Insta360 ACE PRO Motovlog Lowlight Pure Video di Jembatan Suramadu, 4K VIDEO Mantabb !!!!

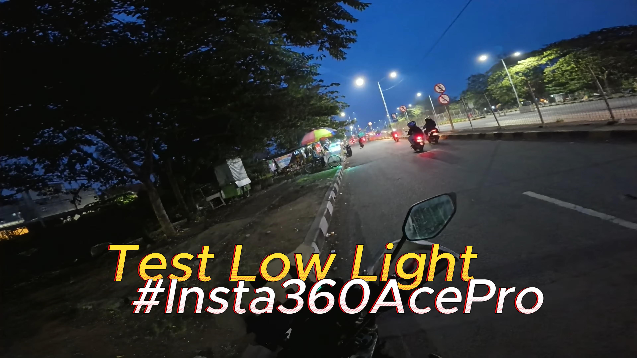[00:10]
Ini mahrib ya Mahrib ini Tapi udah mulai agak gelap sih sebenernya sih Bukan sekedar mahrib biasa Ini udah jam 6 kurang teman-teman Ini pas lagi mau masuk ke jembatan Suramadu nih Aduh,
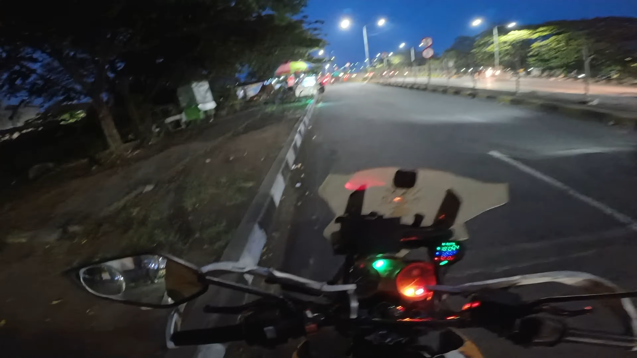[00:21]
bentar Pasanya terlalu molor cuy Oke, bentar Dupin motor dulu Oke, ini saya mau rekam perjalanan Nyebrang Suramadu Rekam pakai kamera Insta360 S Pro Ya teman-teman ya Di mode malam atau mode pure video Wow, keren nih Saya kengin dulu kameranya, oke Aduh, pakai kostangan dari Suomi Beli sendiri,
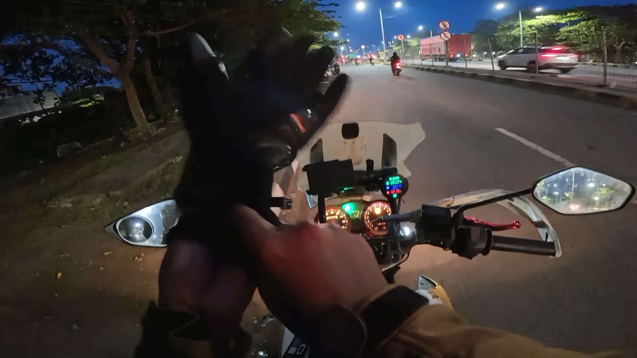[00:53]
tidak di-support Alah, apa-apa ngomong apa Bentar ya, guys ya Ini saya rekam pakai resolusi 4K teman-teman Sebenernya sudah agak gelap sih Wah, besok-besok lah saya Kalau mau rekam senja, besok aja Yuh, kostangannya enak sih Cuman ini agak sedikit kudu masukin baju Oke, bismillahirrahmanirrahim Yuk, kita berangkat pelan-pelan aja santai
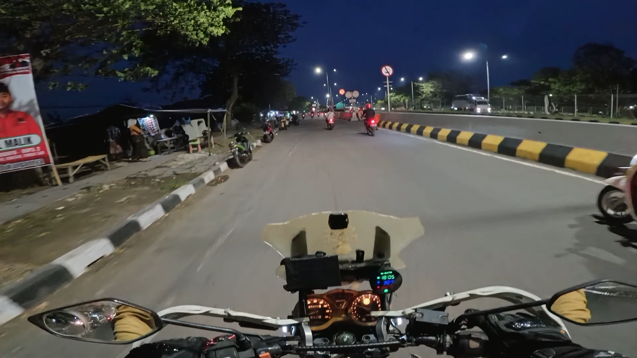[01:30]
Oke, teman-teman ini sekitar jam 6 ya Tapi ini agak cepat, sekitar 5 menitan Jadi sekarang ini jam 6-an, teman-teman Jam 6 sore habis di waktu Indonesia Karat Tepatnya di Suramadu Surabaya, Madura, Jawa Timur Jadi jam segini sebenarnya sudah mulai agak gelap Kalau di Jakarta jam segini masih ada matahari Nah, ini saya sekaligus mau ngetes Bukan ngetes sih Karena kan sebelumnya sudah ada ya Saya sudah ngerekam
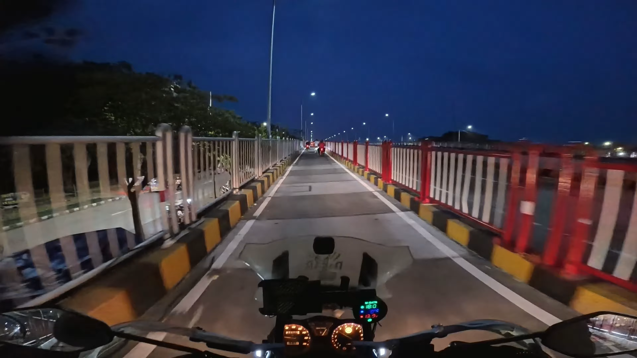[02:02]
Si kamera Insta360 ini Di channel saya, satunya Cakson Ini saya mau upload ke Cakson jalan-jalan Mantap Keren, guri Cek layarnya, wuh, terang
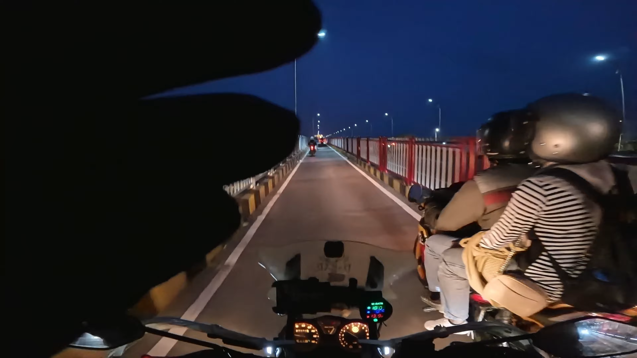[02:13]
Oke Saya rekam pakai resolusi 4K 30fps Karena mentoknya Di kamera Insta360 S Pro ini Kalau kita mau pakai mode malam Atau mode pure light itu Mentoknya 30fps Kita nggak bisa di 60fps, bro Oke, kita salip ya Ini Suramadunya warna biru Langitnya warna biru, teman-teman Padahal sebenarnya sudah mulai gelap ini Dan berkabut sebenarnya ini
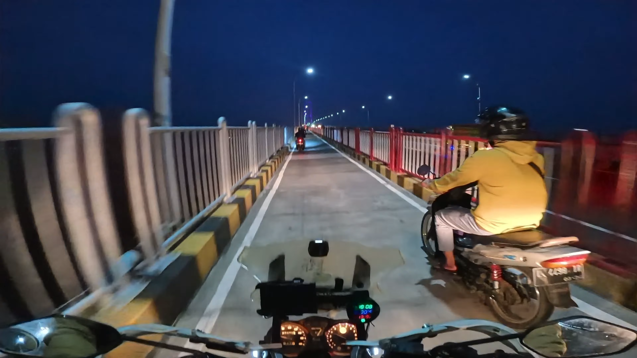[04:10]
Pure Video Untuk malam hari Termen Nah fitur ini Boleh kita gunakan Bagus kita gunakan Kalau udah Atas jam mahrib Nah itu bakal ngeboost banget Low light-nya Ini pas ada Bantuan cahaya Dari kendaraan
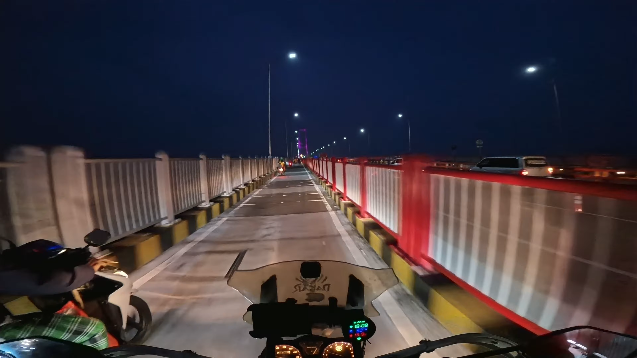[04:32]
Kendaraan Sama ada lampu penerangan Jadi nggak gelap-gelap banget Meskipun sebenarnya Langitnya udah mulai terang Termen Oke kita Sekarang lagi Masuk ke bentang tengah Jembatan Suramadu Wah ini di belakang mah Tatu-tatu-tatu Terus Kelakson terus Padahal saya udah pelan Gini coba
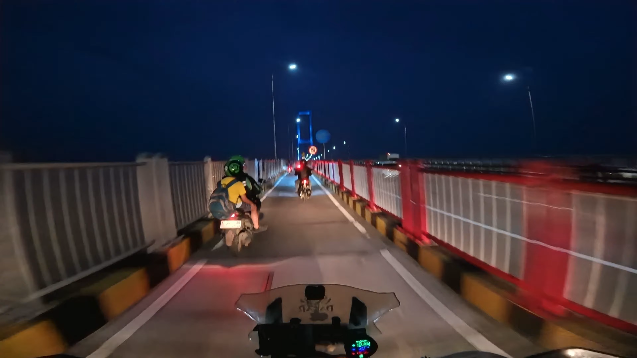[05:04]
Salib dah Oke di depan Sudah masuk ke bentang tengah Jembatan Suramadu Saya cek dulu di layar kameranya Wah kelihatan Jembatan Suramadunya Nanti mungkin saya upload Ke Reels Atau TikTok Saya vertikalin nanti ya
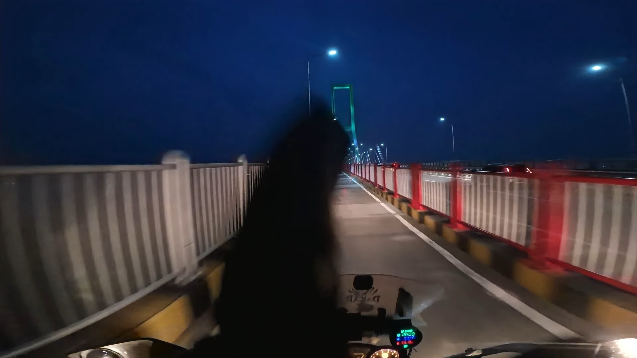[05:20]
Melihat Kekuatan Si Pure videonya Seperti apa Oke saya pelanin dulu Pas di tengah Jembatan Suramadu Temen
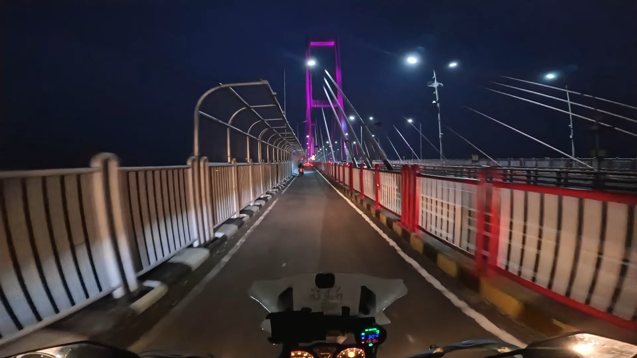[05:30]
Tuh kelihatan Si cahaya ambience Lampunya Bentang tengah Jembatan Suramadunya Kelihatan temen Jadi agak Distorsi ya Bukan agak sih Tapi emang distorsi Karena emang Ini view nya Saya pakai FUV yang Super action Berhubung kanan kiri Ada pagar Ada pagar Jadinya agak Akan cembung temen Sekarang ini jam 6
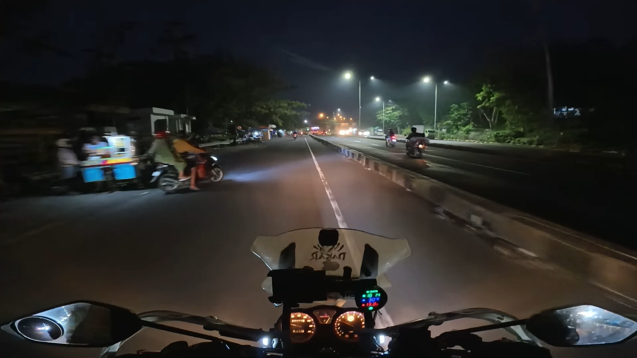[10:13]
Cahaya lampu motor saya Masih keliatan nih Ini agak gelap nih Kanan-kirinya nih Oke kita Saya mau ke Arah tengahnya Teman Mau masuk ke jalur cepat Nanti biar kalian Melirai sendiri Bagaimana Enak atau enggak Ini si kamera